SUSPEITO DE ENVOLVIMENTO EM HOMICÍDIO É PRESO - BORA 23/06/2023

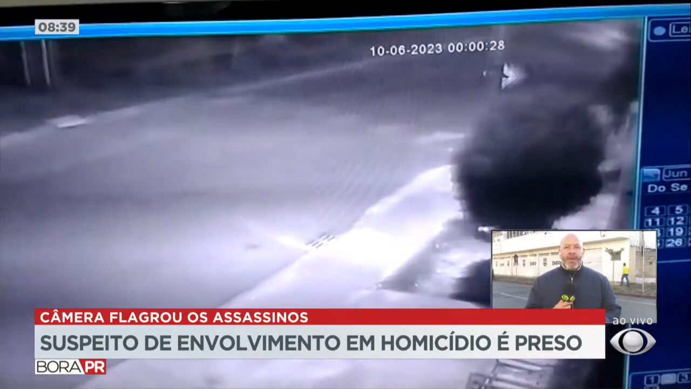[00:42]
E começou várias ameaças. No último dia 10 desse mês, segundo as investigações, ele cumpriu isso. Foi em volta da residência do seu próprio amigo de infância, chamou ele pelo nome e executou. Essa Câmara de Segurança pega ele, mais um comparte chegando, chamando o rapaz ali pelo nome e depois disso efetuando vários disparos e tirando a vida do próprio amigo de infância. Cristiano, o delegado doutor lá de Ponta Grossa conseguiu, então, os mandados judiciais e depois disso, na manhã de hoje, conseguiu também aprender uma arma de fogo.